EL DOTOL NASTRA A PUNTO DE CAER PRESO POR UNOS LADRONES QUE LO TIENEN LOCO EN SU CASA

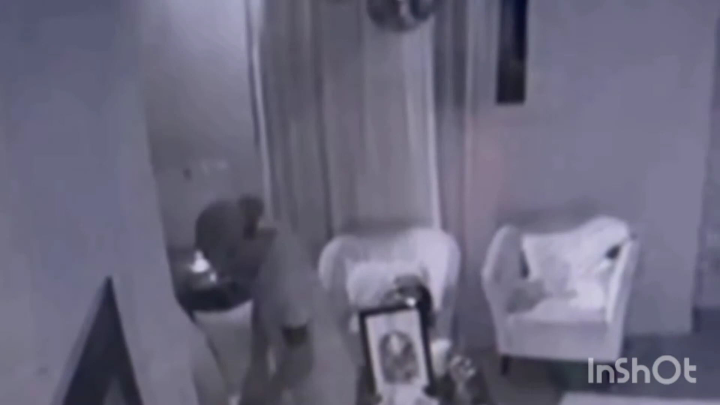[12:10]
Entró por la terraza, abrió la puerta y entró por ahí, por esa escalera. Se ve aquí, por esa escalera entró. Abrió su puerta a él, por si acaso venía alguien y lo veía. Duró como 5 o 6 minutos aquí. Ahí se ve, él tiene un tatuaje en la pierna, ahí se ve el tatuaje de la pierna, tiene un tatuaje en el brazo, mírenlo ahí también.